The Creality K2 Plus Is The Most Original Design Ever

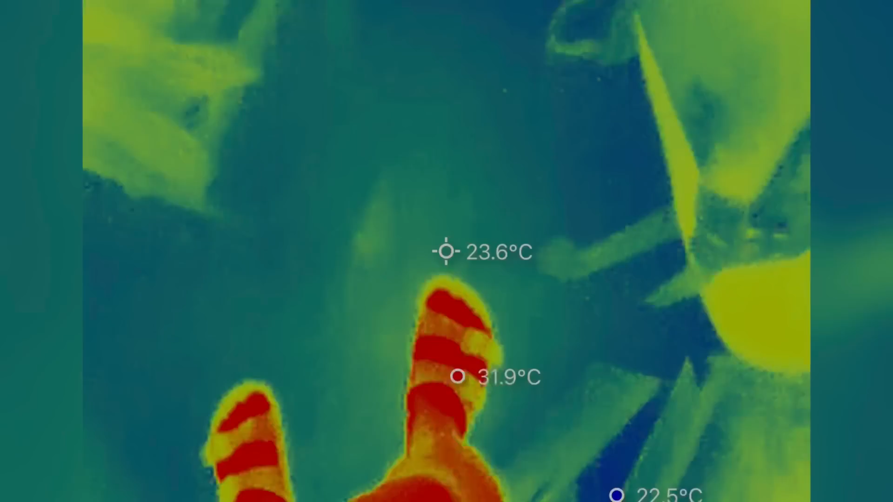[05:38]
On screen: spot 23.6°C
Also, I want to go over some infrared footage that I captured of the machine.
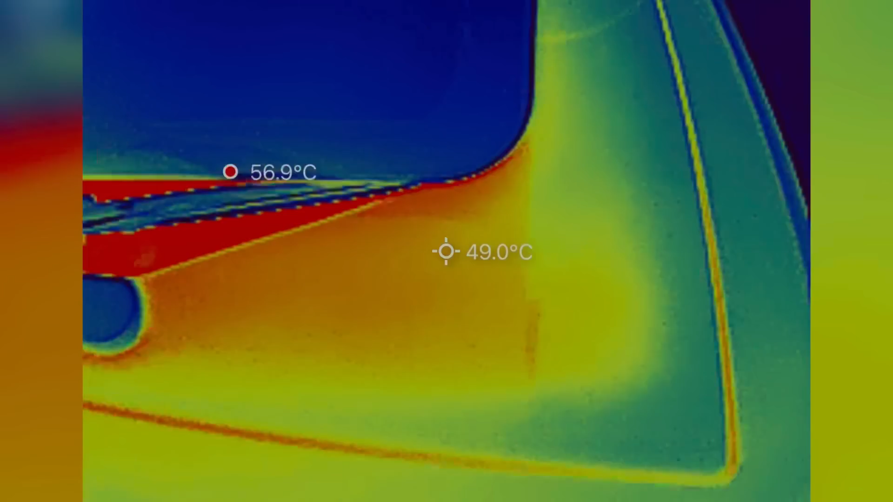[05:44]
On screen: spot 49.0°C, max 56.9°C
You can see we're looking at the front pane of glass right now, but you can't see what's inside because that glass is opaque to infrared.
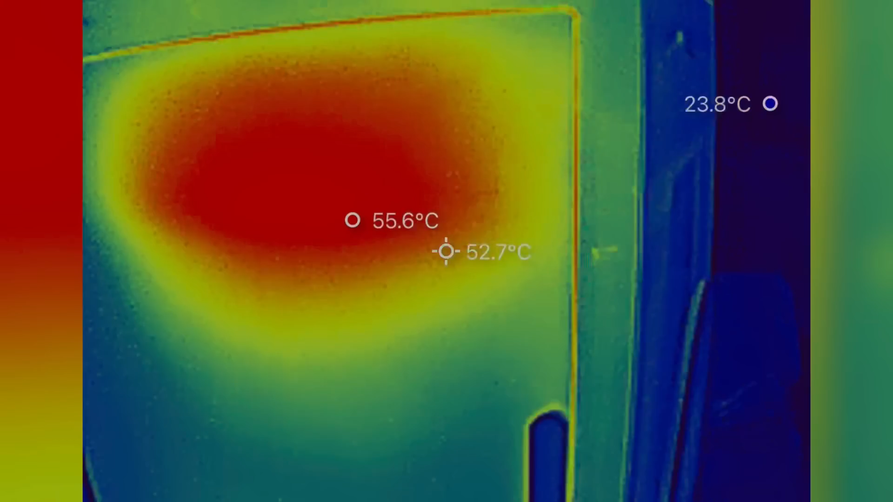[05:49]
On screen: spot 52.7°C, max 55.6°C
So, we're just getting a reading of the temperature of the glass itself. When we open it up, we can see a couple prints going on in there.
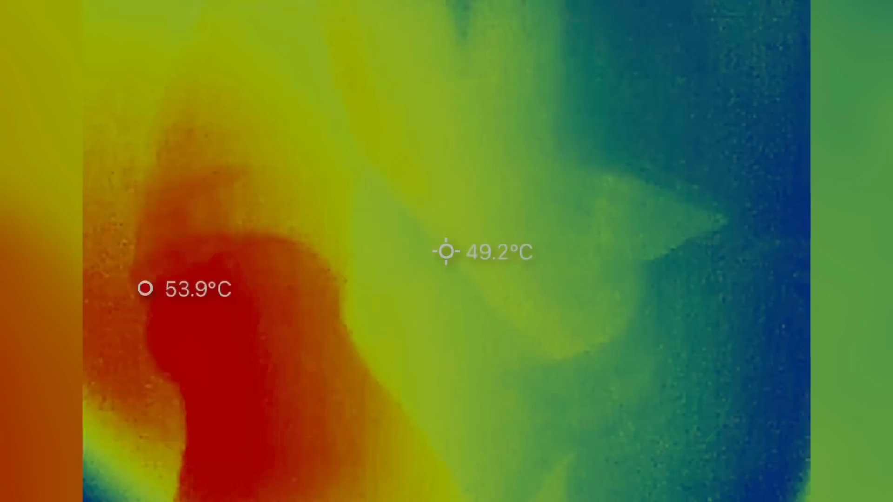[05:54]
On screen: spot 49.2°C
They're ABS with glass fiber reinforcement. So, it's got the chamber heater on and the bed is pretty hot.
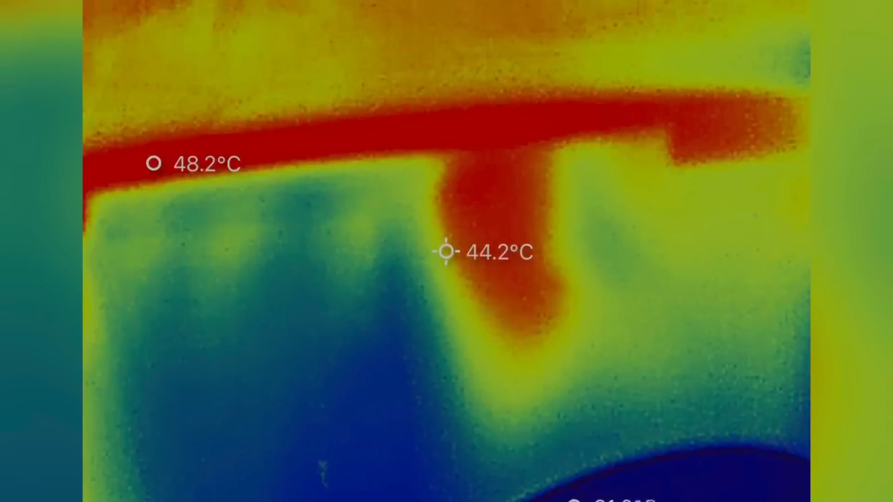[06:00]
On screen: spot 44.2°C, max 48.2°C
Looking at this side panel, you can kind of see where the heated bed is and where air is blowing up against it on the inside.
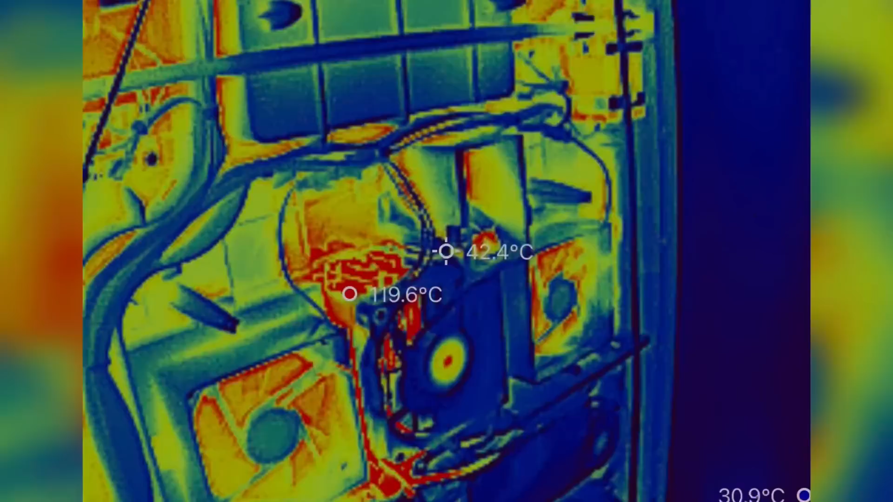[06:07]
And that transmits to the outside in a difference of temperature.
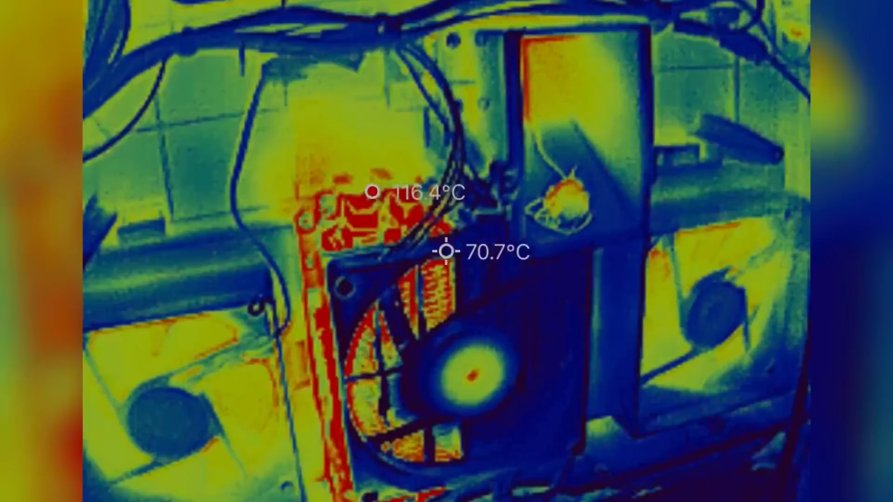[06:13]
But also, interestingly enough, this chamber heater is getting up to about 120 degrees Celsius.
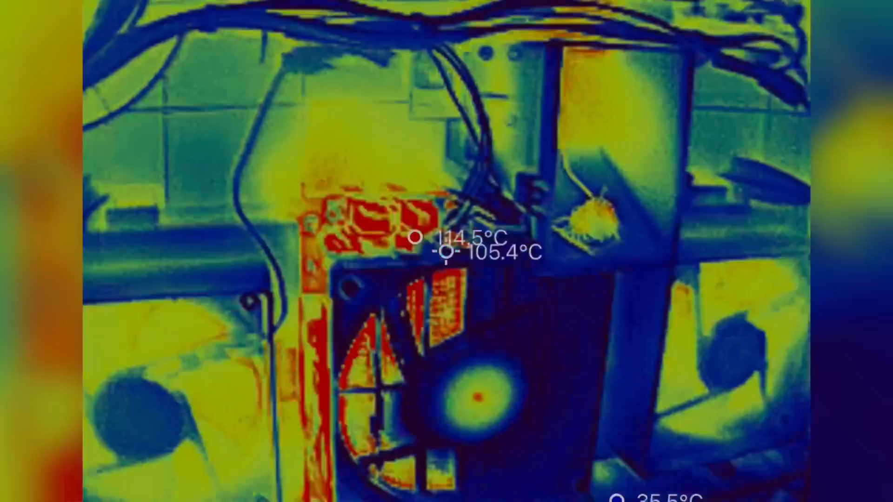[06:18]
And only one of the two chamber heater elements is active.
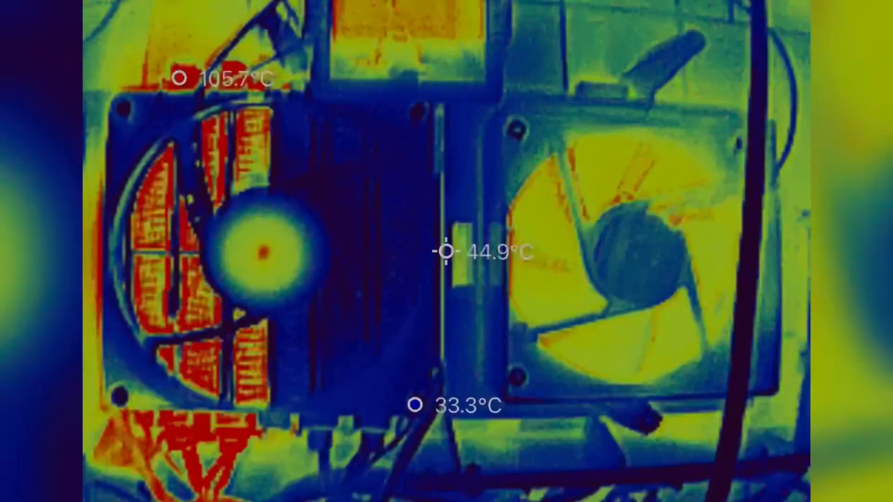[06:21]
On screen: spot 44.9°C
The other one is blue, which is like room temperature, while one is hot.
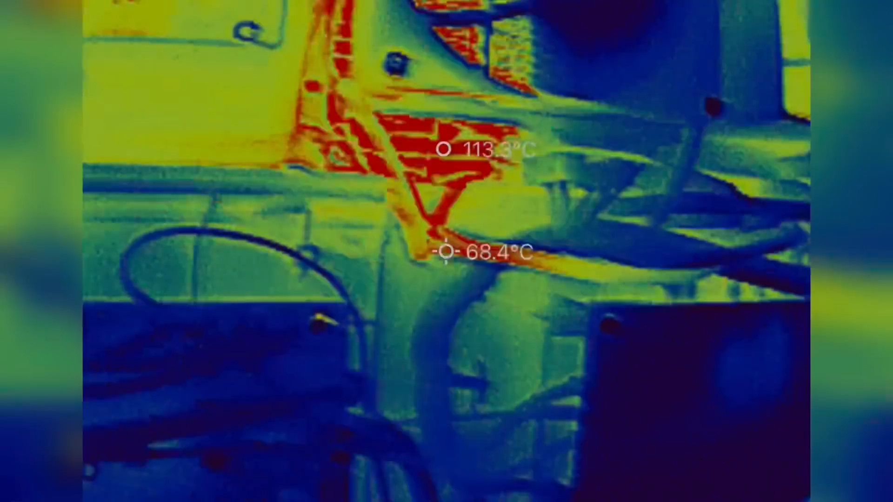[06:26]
So, I wonder if I'm not requiring
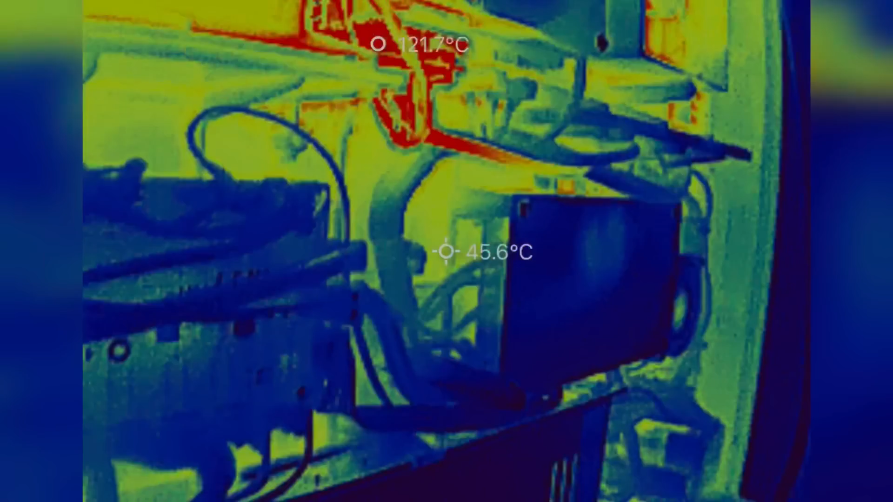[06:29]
On screen: spot 45.6°C
a ton of heat so it's not turning both of those heating elements on.
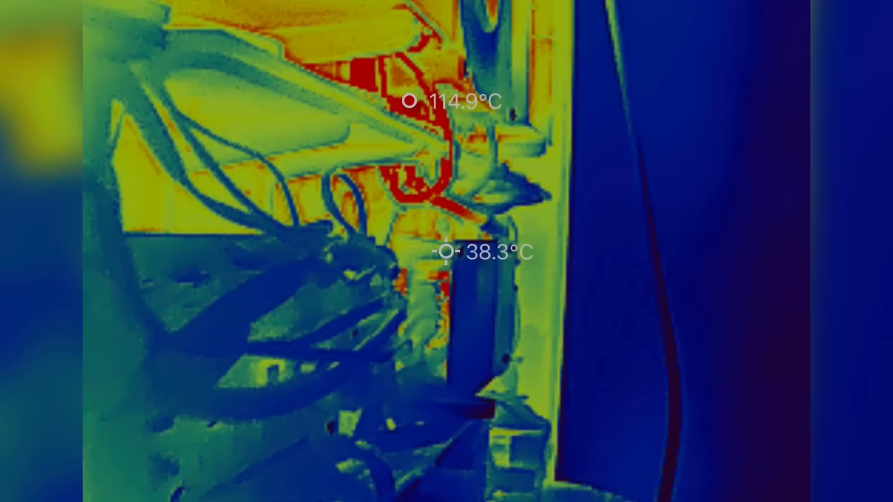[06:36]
Right here, I'm trying to look at the high voltage electronics so I can get a view of those solid state relays. The Chiditec X plus 4 was having some issues with the relays overheating and melting,
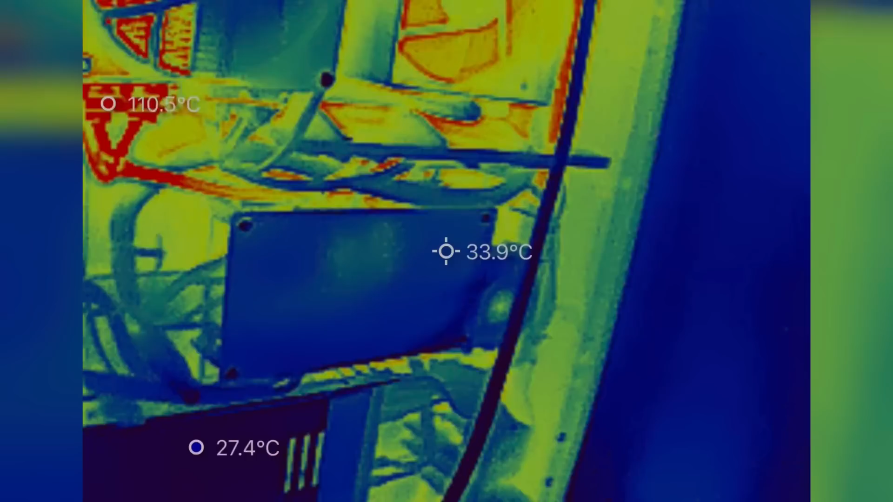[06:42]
On screen: spot 33.9°C, min 27.4°C
but I don't think that'll be a problem on this machine.
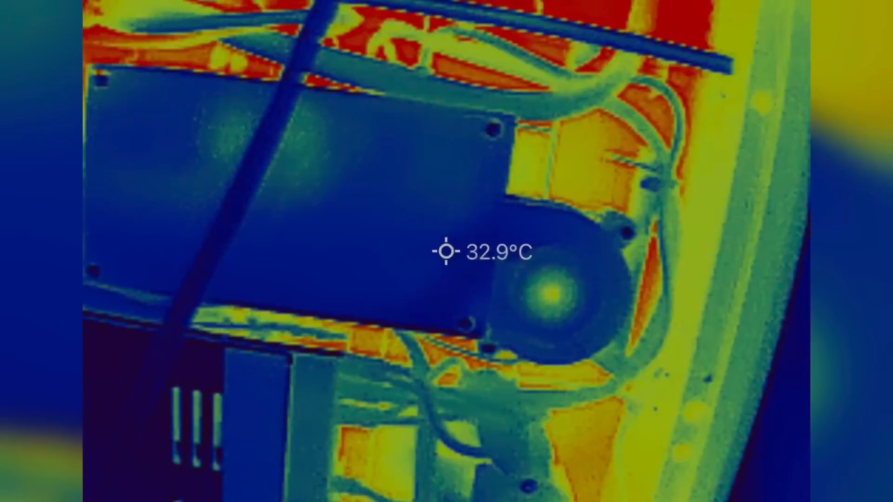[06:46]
On screen: spot 32.9°C
I couldn't see anything that was exceptionally hot in there.
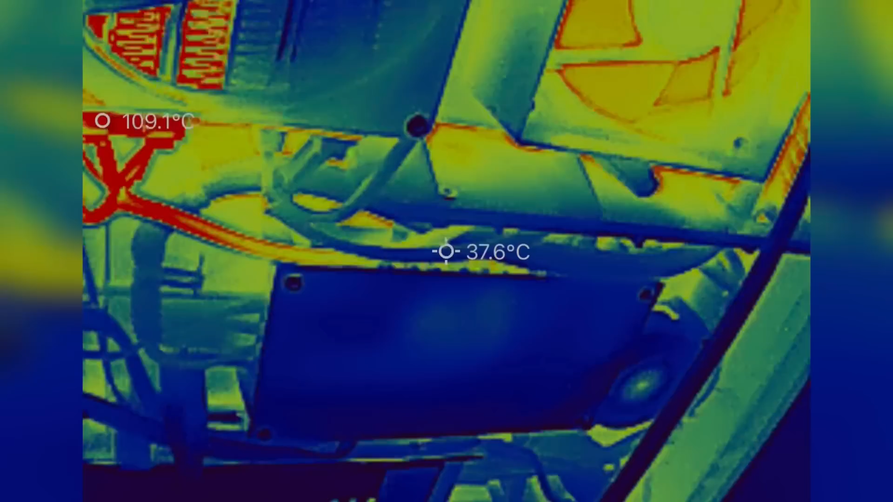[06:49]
On screen: spot 37.6°C
And they've got a blower fan cooling off everything in that region.
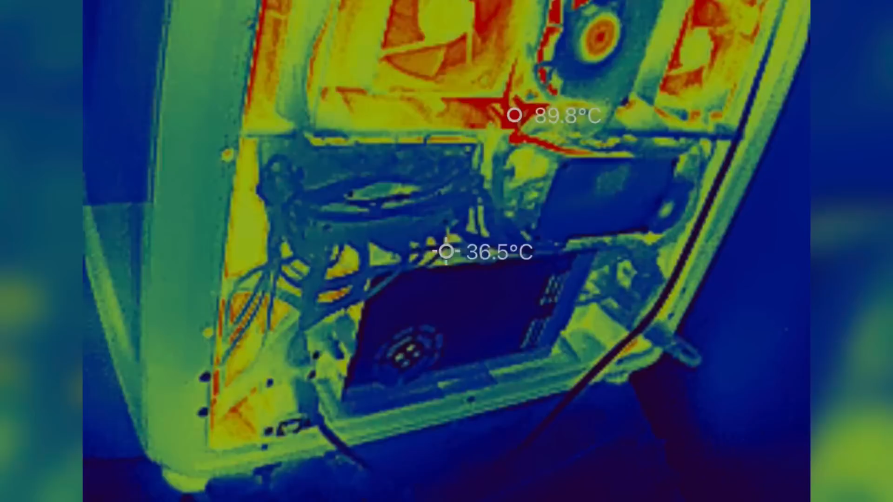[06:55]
So, the electronics seem to be much cooler and much better managed on this machine. If we look up top at the motors, you can see the motor is about 60 degrees Celsius.
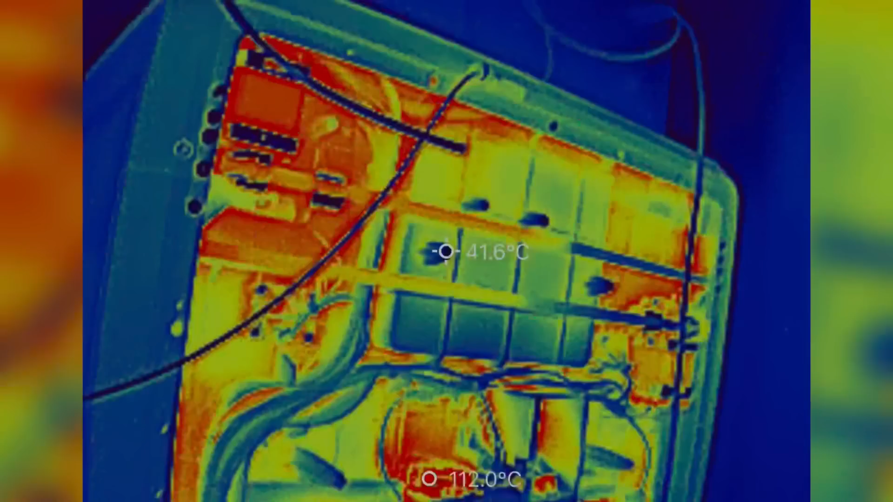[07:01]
That's not overly hot, so I'm not really worried about that there.
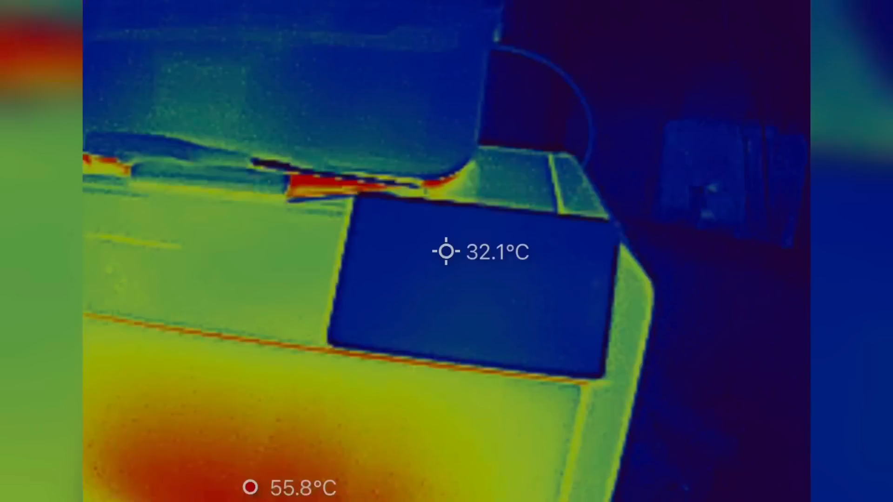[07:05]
On screen: spot 32.1°C
And this is interesting.